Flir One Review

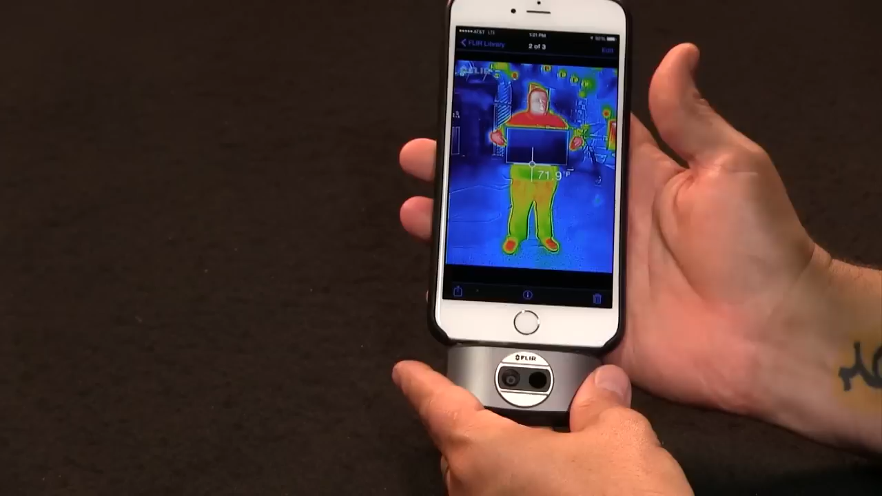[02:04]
So now this is for the thermi, the self, the front-facing. And if, of course, because it's interchangeable with lightning, if I go like this,
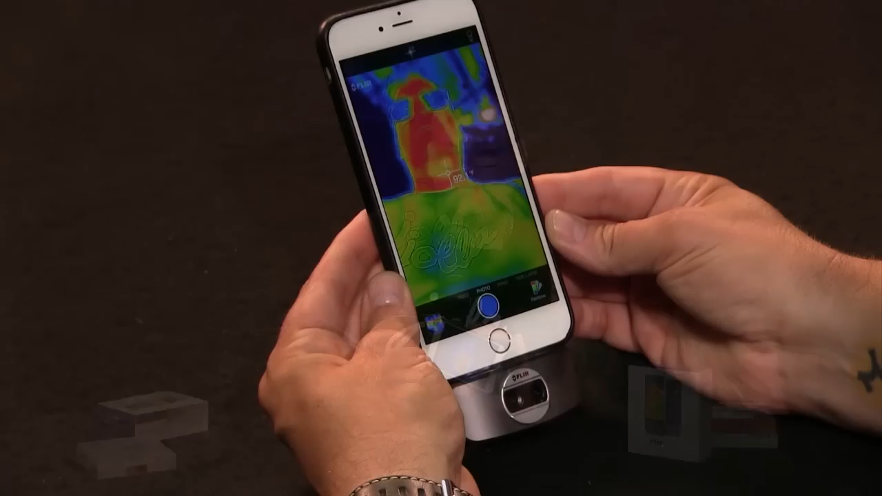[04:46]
And, you know, it orients properly. It does landscape and portrait. And as you can see, there I am speaking in the microphone.
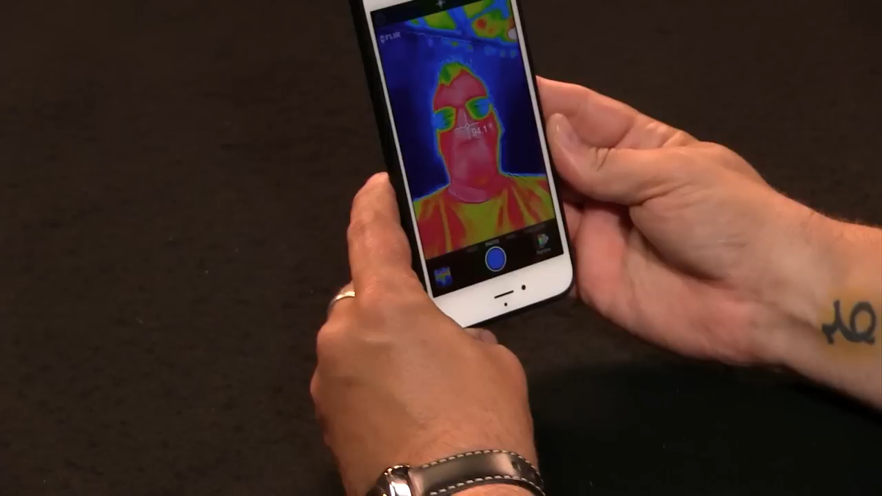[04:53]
You can see my glasses are a little cooler. So, you know, at first it seems like a gimmick,
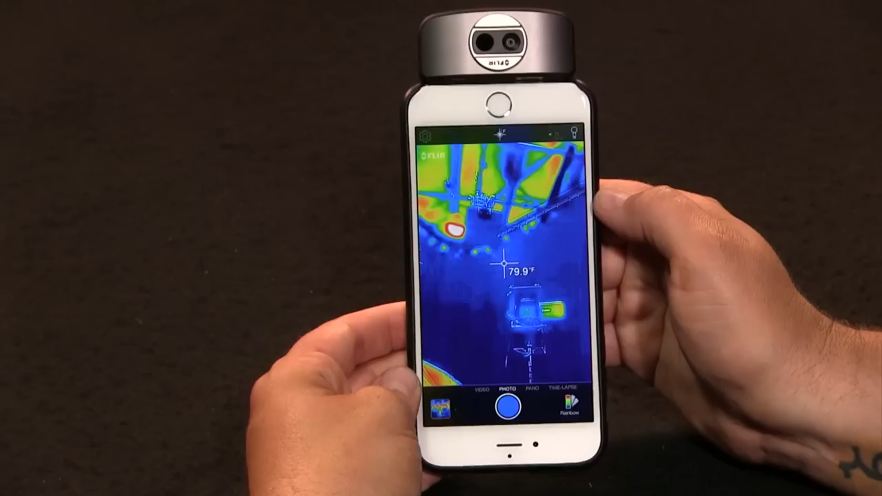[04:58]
On screen: spot 79.9°F
but you can see there's crosshair here in the middle that tell me what's the temperature.
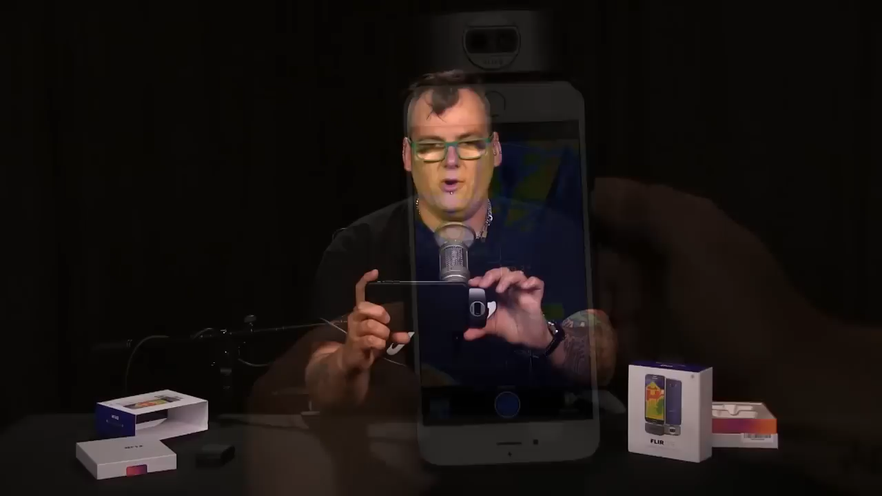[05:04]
So according to this, the middle of this monitor in front of me is at 96.4 degrees Fahrenheit. So it gets pretty hot on the surface of that screen, right? I mean, that's about the same temperature as my body, but it's pretty amazing when you actually find out the reality of the heat of things.
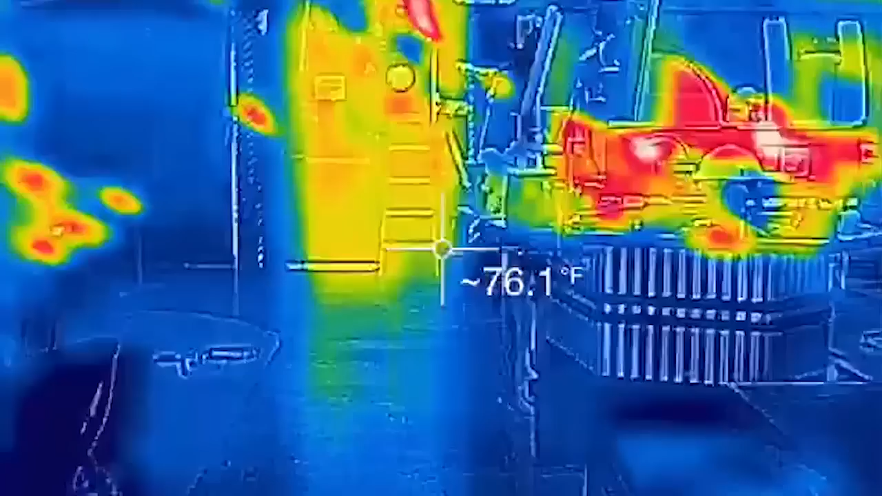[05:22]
On screen: spot 76.1°F
What this is useful for, you're going to say, this seems like a toy and I'm not sure I want to spend money on a toy.
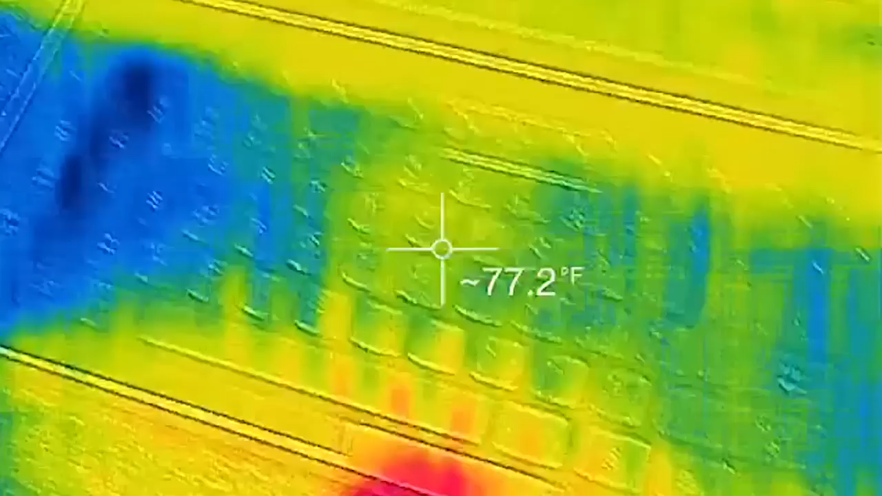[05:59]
On screen: spot 77.2°F
maybe one is overheating and you have no idea and it's about to break on you and you can kind of tell by looking at this over time, right?
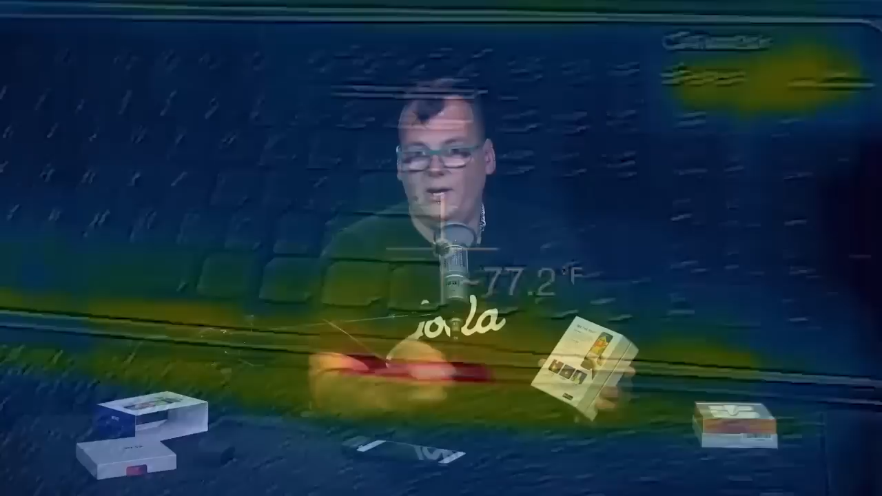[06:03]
You can see that something's happening. And of course, you know, there's the whole kind of fun aspect. It does show an outline of the thermal image and that outline is provided,
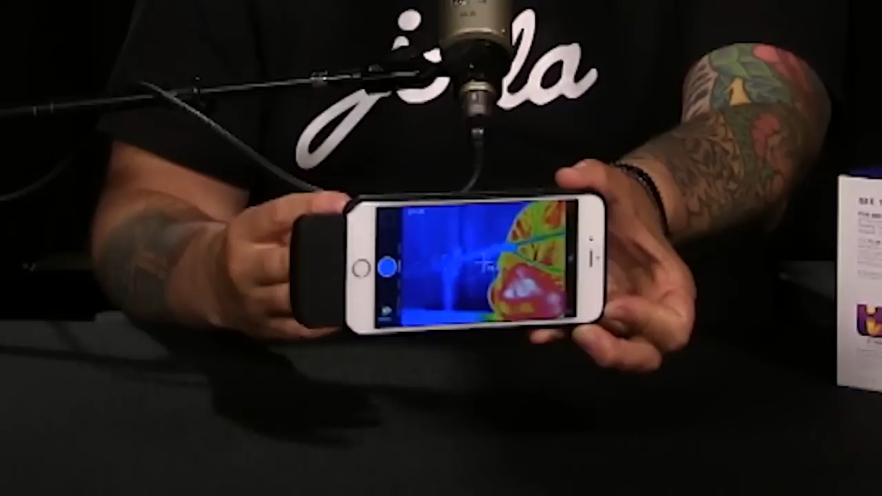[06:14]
this is my hand, it's provided by the visible light camera.
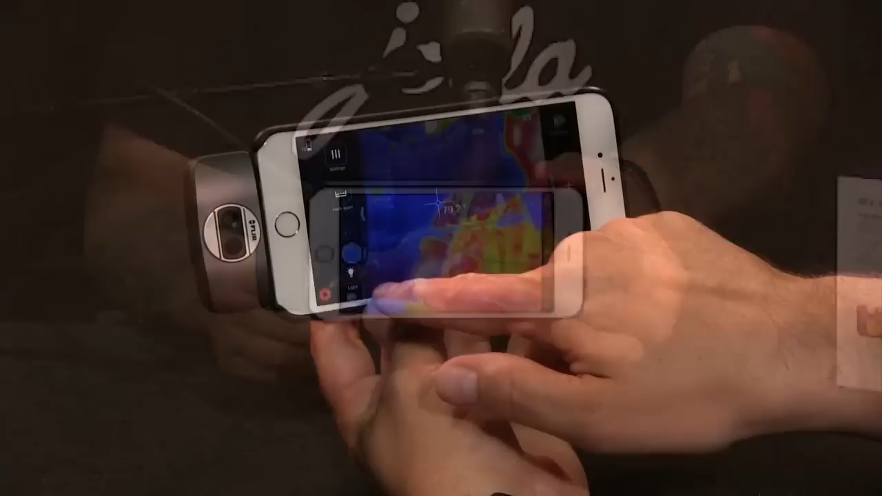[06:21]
So there is a flash you can turn on so that you can get some more light because it does combine the two images. Let me show you some other things about the app real quick. Of course, you can do videos, you can do photos, you can do panoramas,
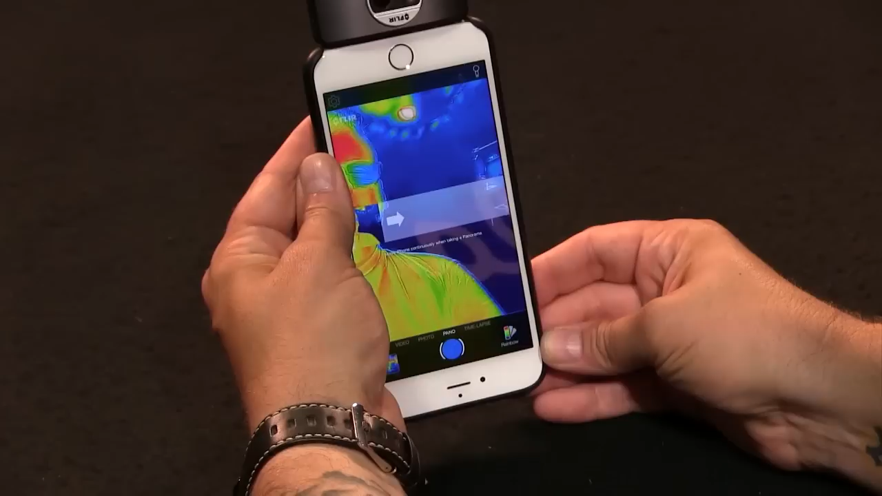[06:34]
which is really amazing, and time lapses. So you can set it up, put your phone down for like half a day or your iPad if you want to take your phone with you and you want to leave your iPad somewhere.
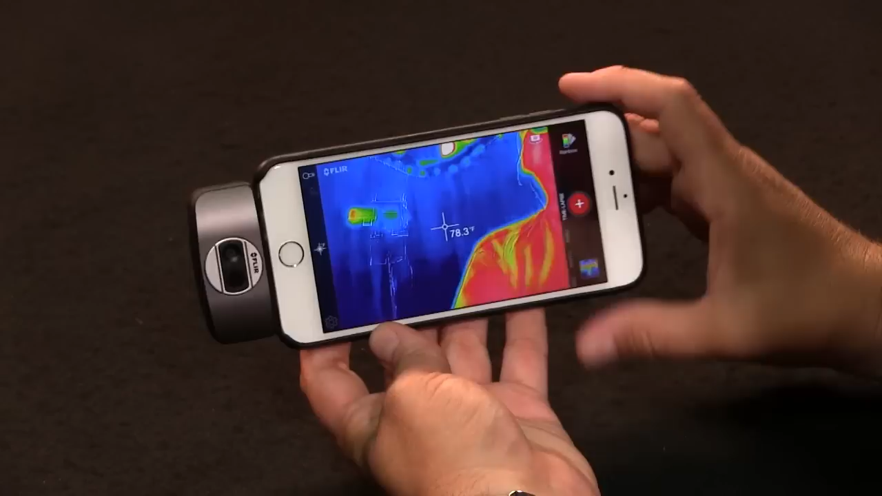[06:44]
On screen: spot 78.3°F
And you can kind of see, you know, is there like a new garden? You point the iPad at your garden and you can see, is there a hot spot during the day?
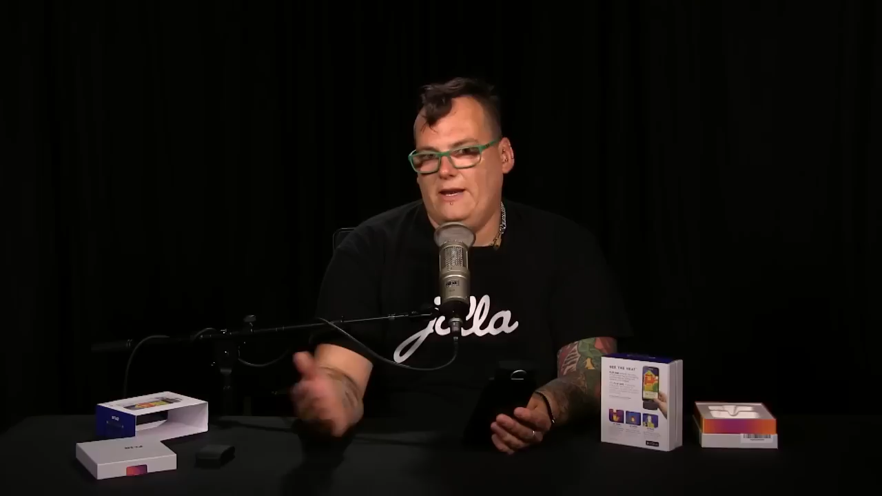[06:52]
Is there a particular area of my garden that gets warmer than any other area where I can plant my tomatoes or maybe not plant my tomatoes? Stuff like that.
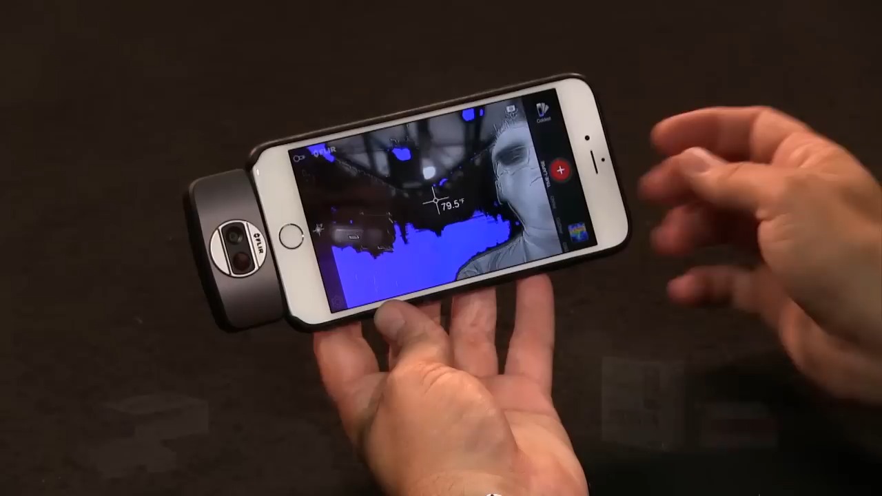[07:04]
It can show you a bunch of different color choices for highlighting so you can do like gray maps, rainbow colors,
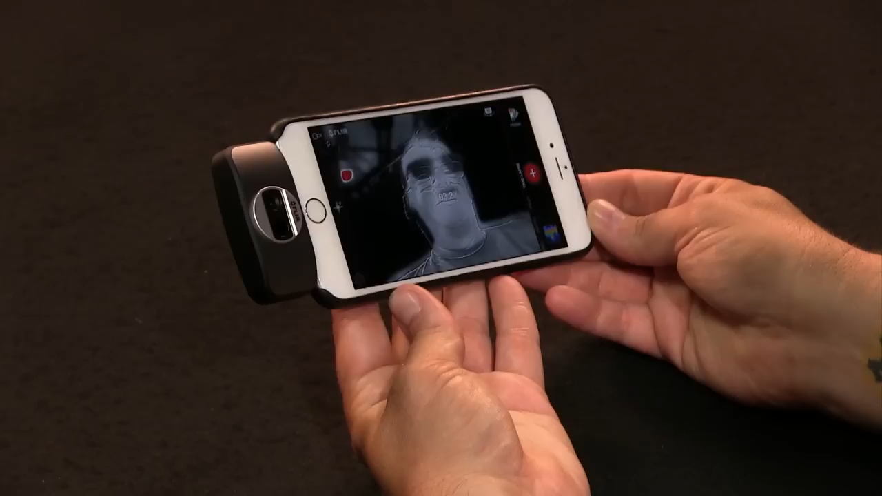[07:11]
because obviously, you know, it's mapping right now the range of colors to temperatures, right? And so you can choose how you want that mapping to happen.